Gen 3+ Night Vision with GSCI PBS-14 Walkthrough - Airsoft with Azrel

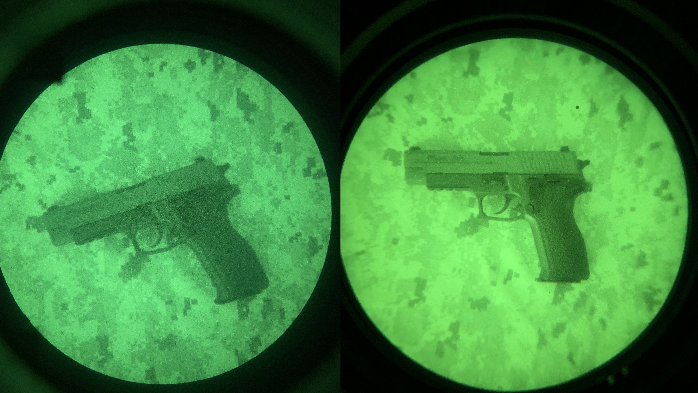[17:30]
so as i mentioned commercial gen 3 tubes they start quite low at 1600 but then as you kind of go up they go up to over 2000 and i say this guy's over 2000. so what i'm going to put up on the screen is basically a couple of pictures so the first one which i'm showing now